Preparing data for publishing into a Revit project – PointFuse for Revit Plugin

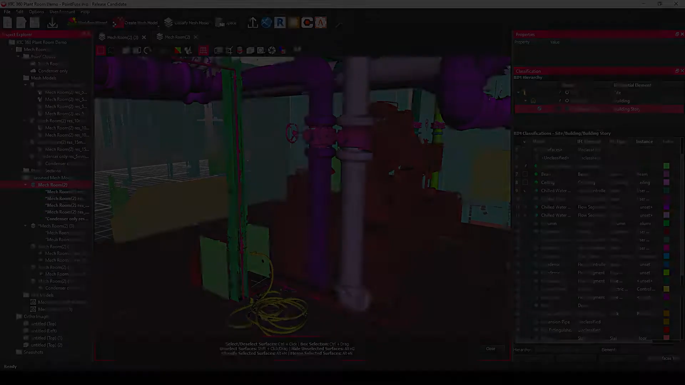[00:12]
Before exporting to the Revit plugin, it's a good idea to merge any objects that you want to bring into the Revit document.
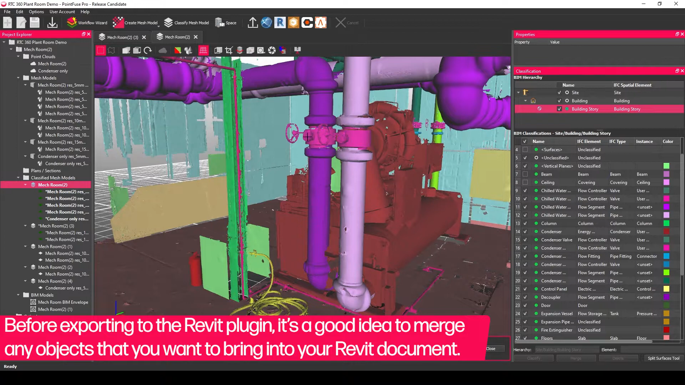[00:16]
Note that you don't need to do this if you're just using the mesh as a coordination model.
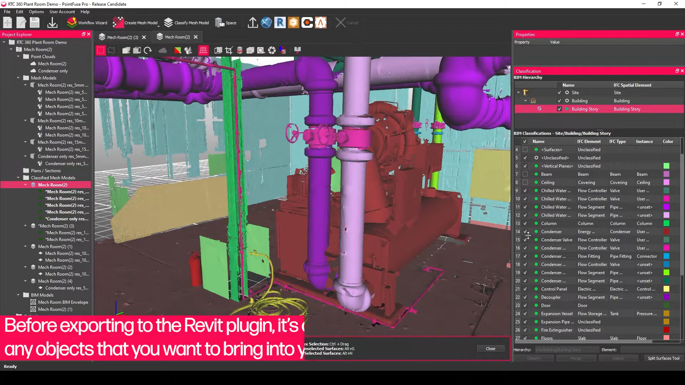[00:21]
In this case, just having the layers classified will be fine.
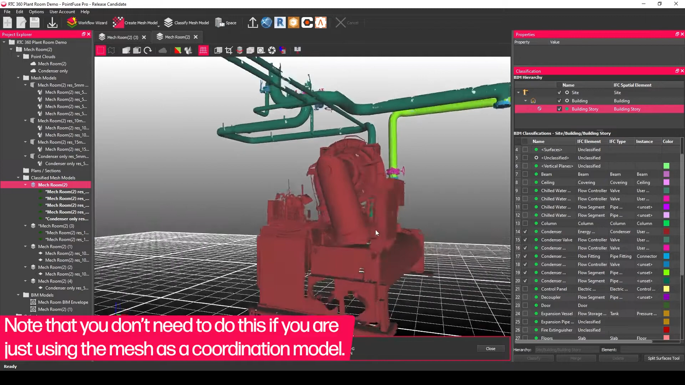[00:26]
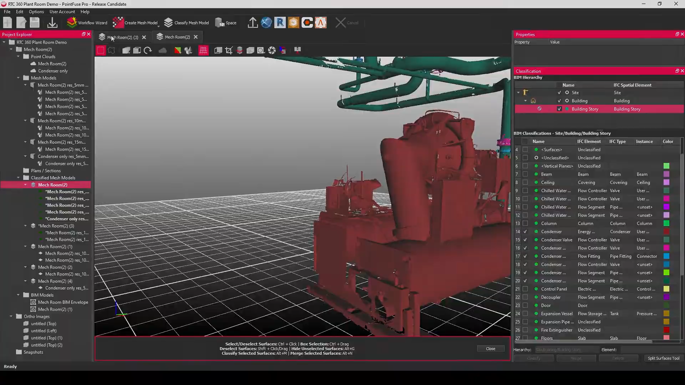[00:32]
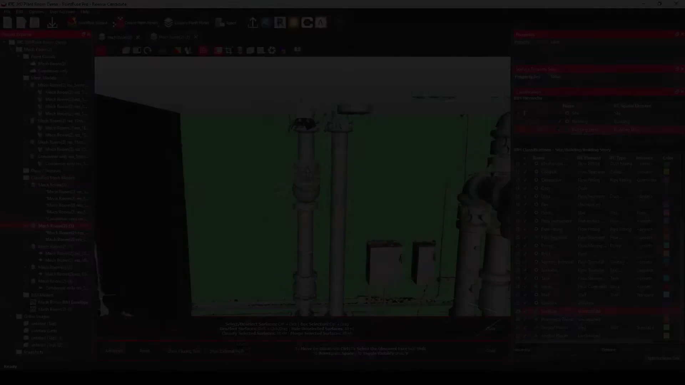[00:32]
The easiest and safest way to merge is to first classify the objects that you want included in your final model.
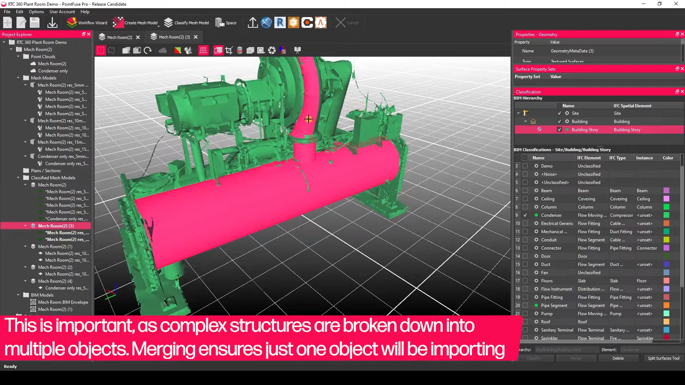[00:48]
The reason this stage is important is that for complex structures are typically split into multiple mesh objects, so by merging them together you're ensuring that just one object will be imported into your Revit project.
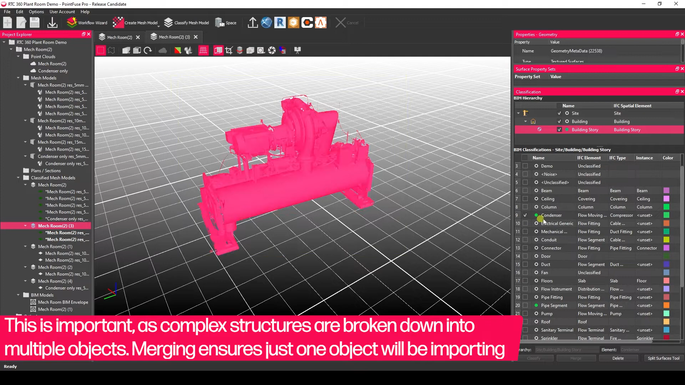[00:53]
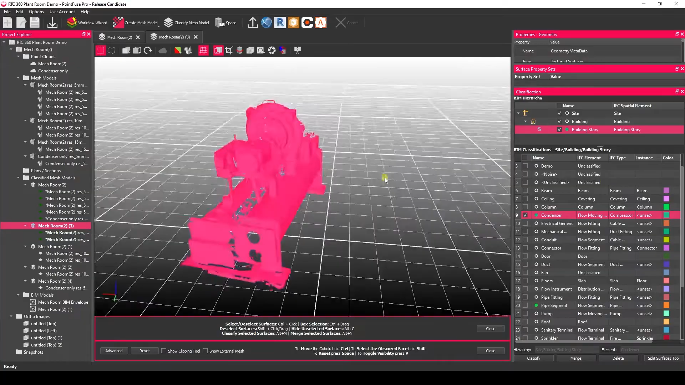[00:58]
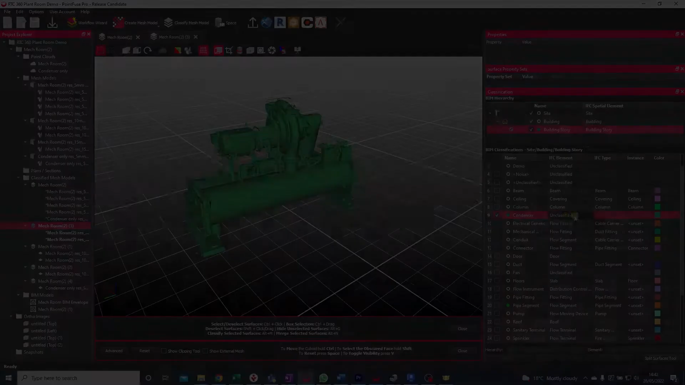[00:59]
Finally, it can be a good idea to make sure you have the IFC mapping set up correctly in your layer templates.
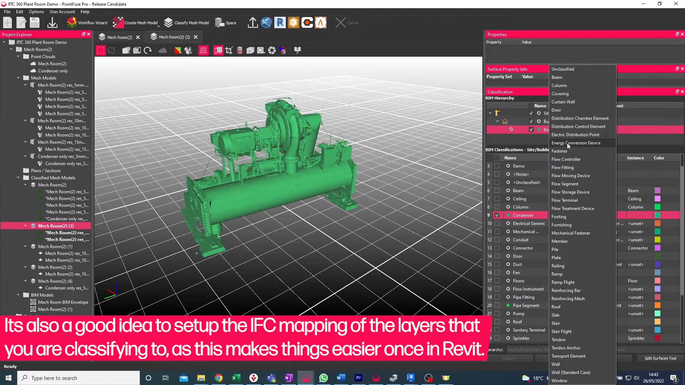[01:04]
This will mean that the Revit categories are automatically assigned correctly when you go to bring these objects into your Revit project.